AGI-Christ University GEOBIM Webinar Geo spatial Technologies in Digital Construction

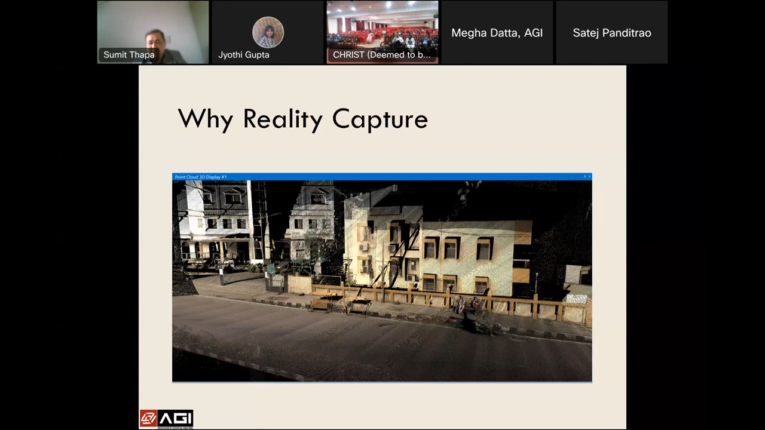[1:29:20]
you have everything available with you on your computer. So again and again, you don't need to go. You can measure it each and every building, each and every window, each and every small to the millimeter level accuracy depending upon the laser scanners. So this is some of the examples of how the construction was going on, and
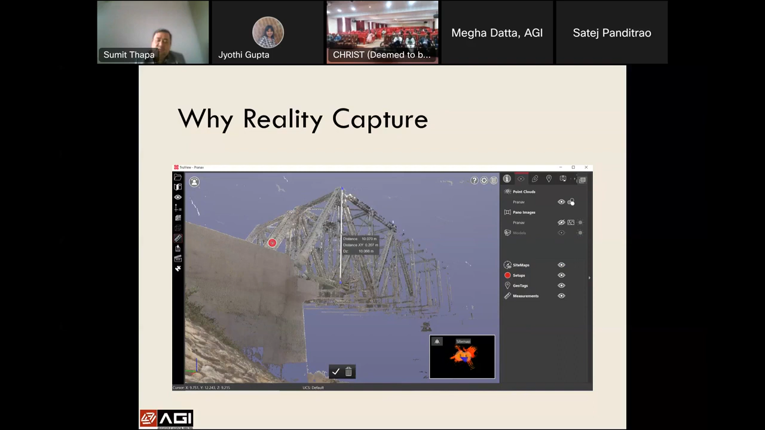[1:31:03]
measurements, different analysis you want to do regarding area calculation, distance, angles. So all these things you can help do with the help of this point cloud data, which is incorporated along with the panoramic images by the reality capture systems.